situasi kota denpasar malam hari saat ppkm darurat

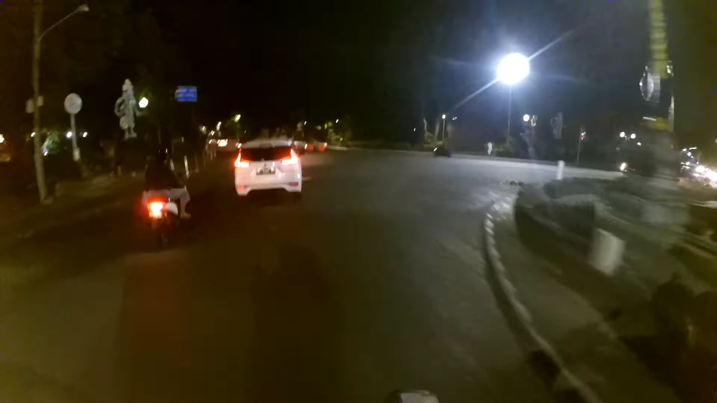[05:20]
Dan kalau malam biasanya ada lampu-lampu Dan air mancur biasanya disana Nah patung catur muka itu dibuat oleh seniman
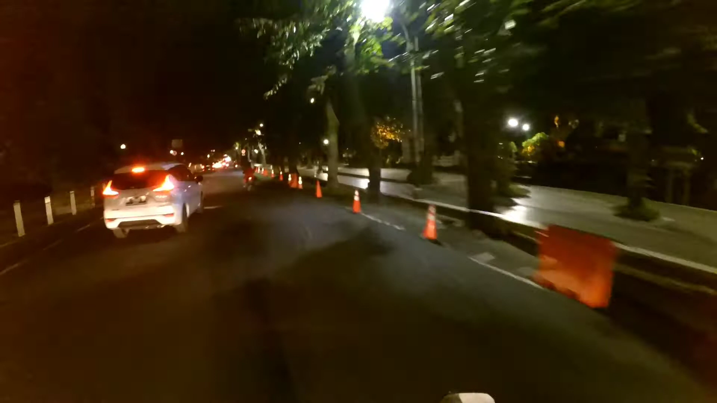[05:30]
Bali Yang bernama Igusti Nyoman Lempat kawan Yang dikonsepkan sebagai nilai-nilai kepemimpinan Nah disebelah kanan kita ini terlihat lapangan Puputan Badung kawan Terlihat sangat gelap sekali Dan disini terlihat hanya ada petugas saja yang berjaga
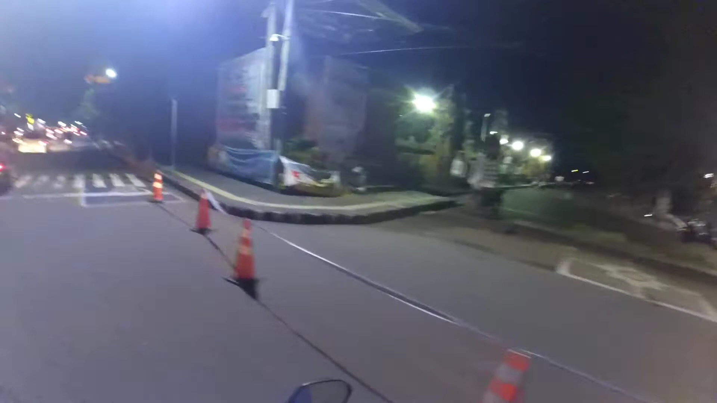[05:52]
Disana ada posnya Terus disitu juga ada Sebuah
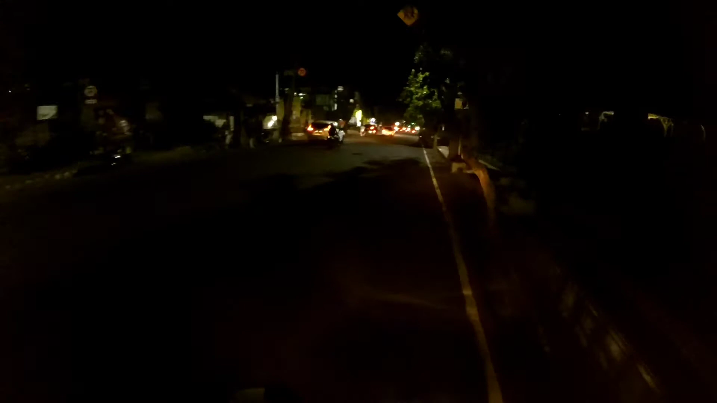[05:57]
pura namanya pura jagad mata Dan sebuah museum Bali Nah
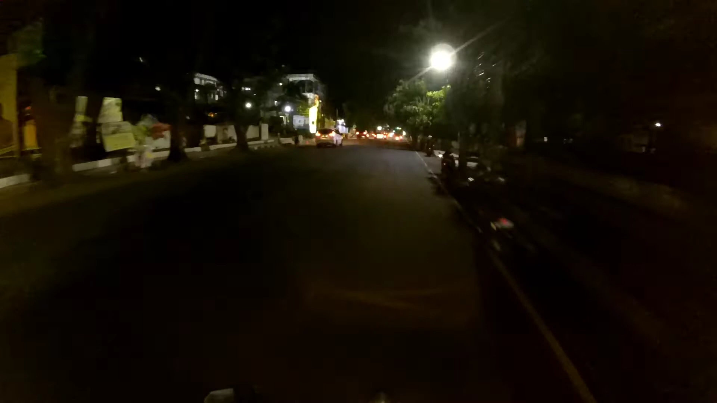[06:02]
kawan jadi disekitar sini jalanan sudah mulai sepi kawan Dan penerangan jalan disini beberapa Tadi terlihat gelap kawan Nah di depan ini kita akan belok ke kanan kawan Nah kawan kita sudah berada di jalan Kapten Agung Di jalan ini merupakan jalan satu jalur menuju ke arah selatan saja kawan Di
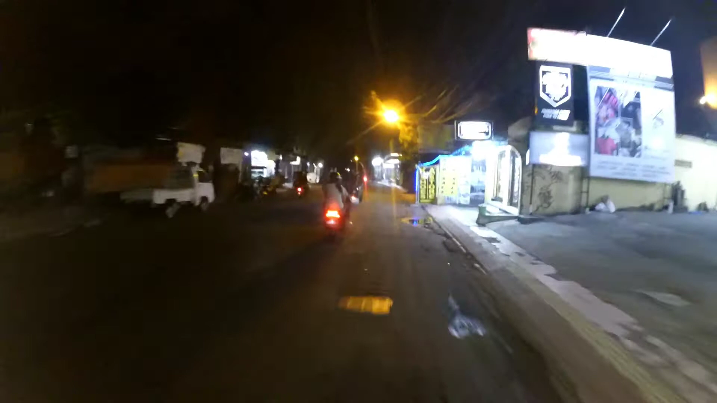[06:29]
jalan ini terdapat toko-toko fashion seperti sepatu dan baju Disini juga ada terdapat sebuah konveksi yang bernama sidarta Dan tadi kita juga bisa lihat ada mobil patroli untuk melihat apakah toko-toko disekitar sini sudah pada tutup kawan
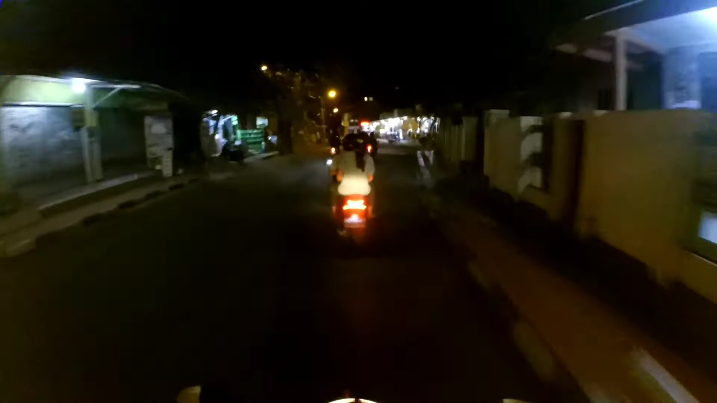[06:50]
Karena menurut peraturan dalam PPKN saat ini
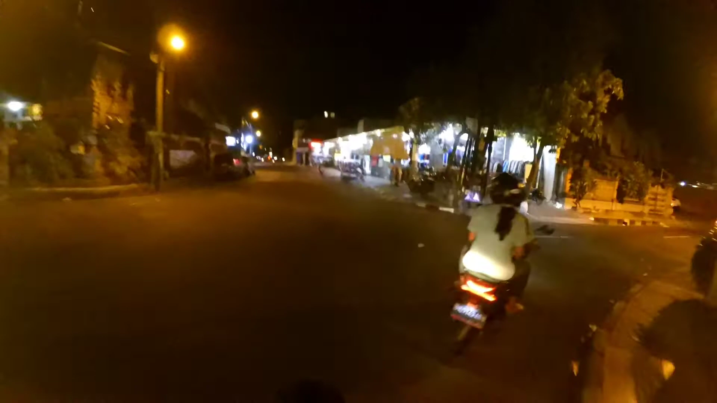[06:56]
yaitu toko-toko sudah harus tutup jam 8 malam kawan Dan kita lihat tadi kebanyakan sebayaan besar toko-toko sudah pada tutup dan jalanan sudah terlihat gelap seperti ini kawan Dan di
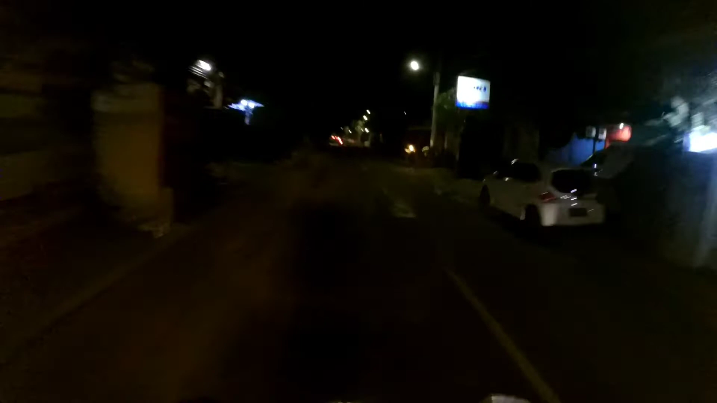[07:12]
depan kita ini kita akan bisa lihat sebuah lapangan lagi lapangan ukutan Badung Nah ini kita bisa lihat dari sebelah selatannya kawan Dan disana terlihat ada
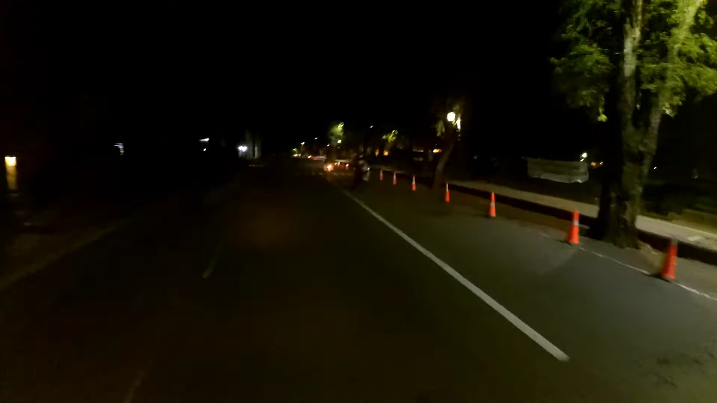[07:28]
pembatas jadi tidak boleh parkir dan tidak boleh ke lapangan tersebut Disini kita juga bisa lihat lapangannya sangat gelap sekali kawan Sudah lama sekali tutup sudah beberapa pekan yang lalu
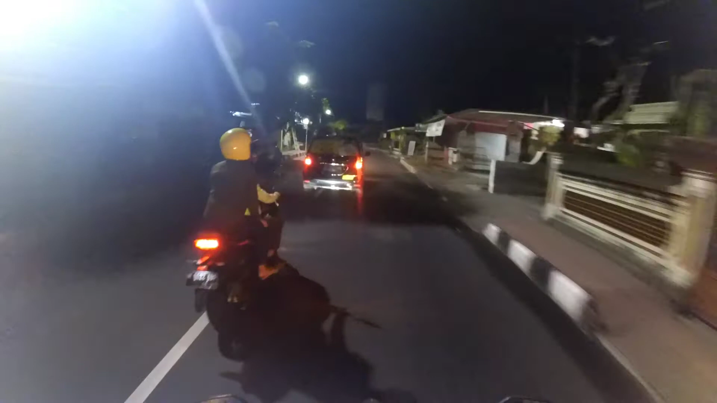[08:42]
kawan Dan biasanya warga dan pasar juga sering memesan karangan bunga di daerah sini
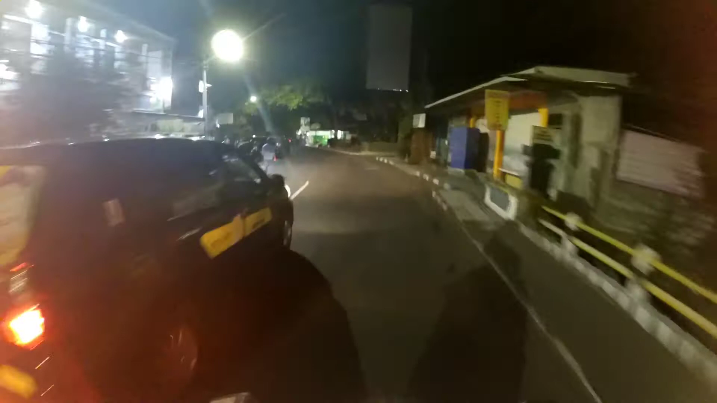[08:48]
Dan banyak juga jenis-jenis bunganya kawan Jadi seperti inilah situasinya disini kawan Nah itu terlihat toko-toko bunga-bunga hiasnya kawan Sudah pada tutup beberapa kawan dan masih juga ada yang beberapa yang buka Dan di kanan di kiri kita ini ada sebuah supermarket yang legendaris kawan Yaitu Tiara Dewata Nah ini parkirannya
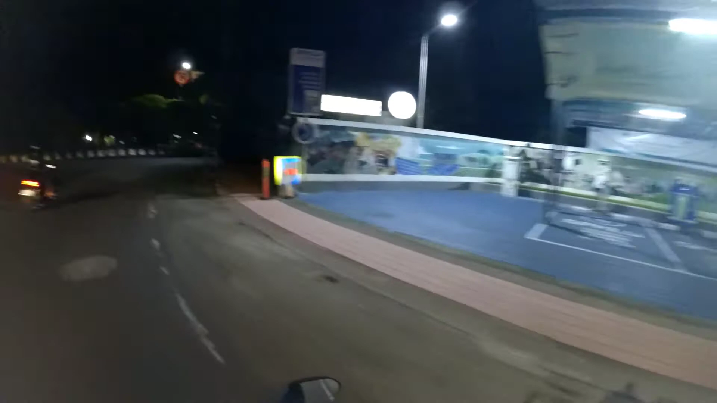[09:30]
untuk kendaraan sepertinya Ini untuk bahan bakar listrik kawan Nah kawan sekarang kita sudah memasuki jalan Panglima Besar Sudirman
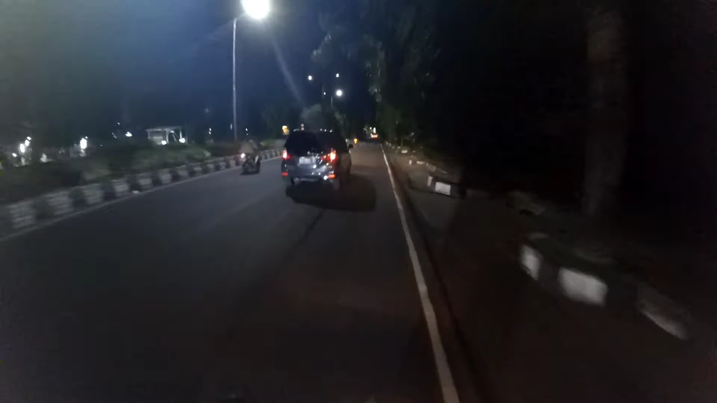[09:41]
Nah di jalan Panglima Besar Sudirman ini terdapat kompleks perumahan tentara Indonesia Dan di sepanjang
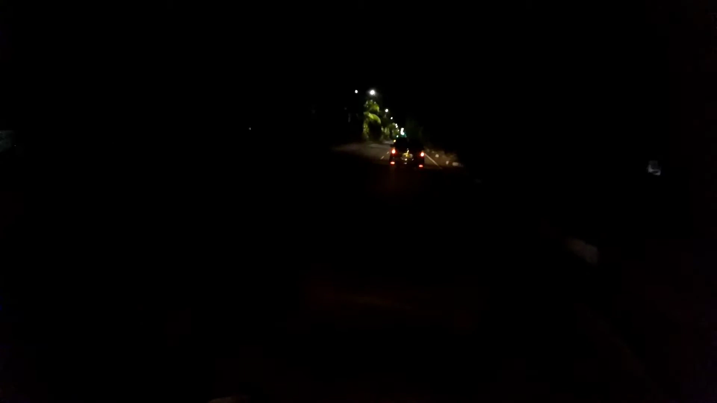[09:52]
jalan ini ada semacam perumahan tentara Indonesia Di sebelah kirinya kawan Nanti kita bisa juga melihat ada sebuah kantor pengadilan negeri Bali disini Nah ini dia kawan di kanan kita Ini adalah sebuah kantor pengadilan negeri tinggi Bali Itu ke Jati Nah oke kawan kita lanjutkan perjalanan kita lagi Nah kita akan
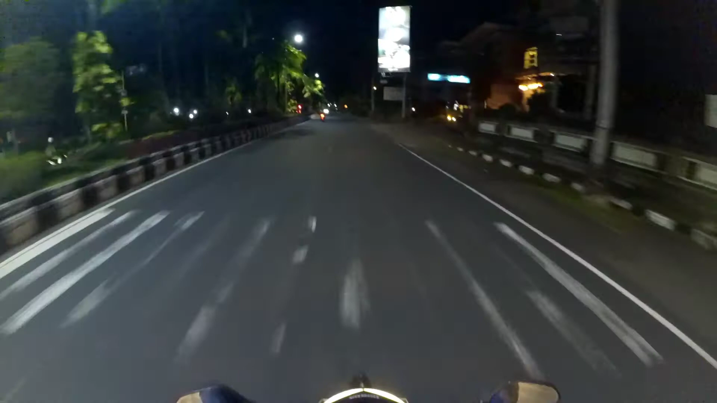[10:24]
terus lurus disini menuju ke selatan Dan disini kita akan bisa melihat sebuah mall juga Mall Robinson Ramayana disini Nah di sebelah kiri kita ini Mallnya nah nampak terlihat banyak
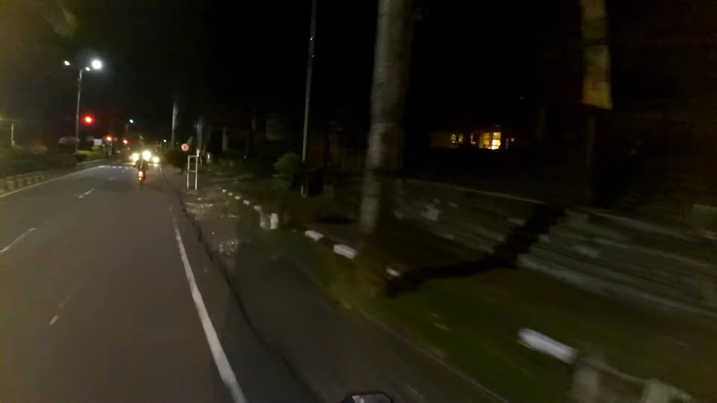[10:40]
sekali orang-orang yang nongkrong disini Dan biasanya lebih rame lagi kawan Terus disini juga terdapat sebuah Apa namanya itu Tempat makan MACD Tempat makan cepat saji
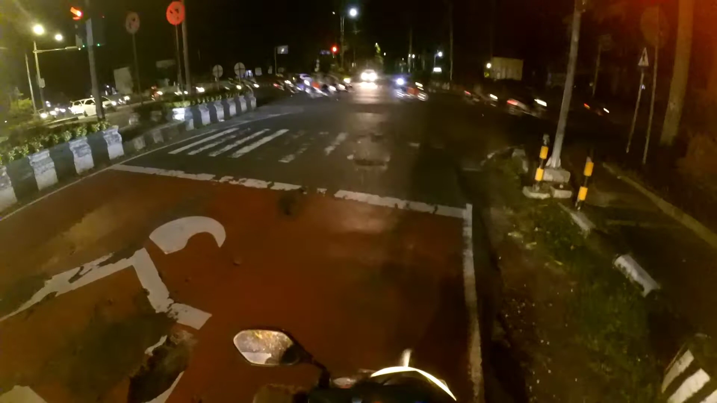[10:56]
Nah tadi kita juga lihat mallnya sudah tutup kawan